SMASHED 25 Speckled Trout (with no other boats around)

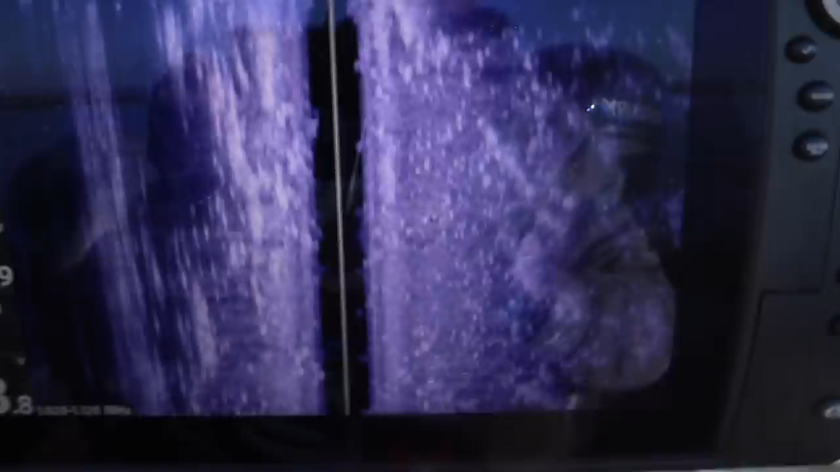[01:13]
and we're here well you can see matted grass on the surface but here it's like two foot deep or so and you can see all the grass is kind of smearing because i'm moving slow but there's grass here so we're going to do it let's get this party started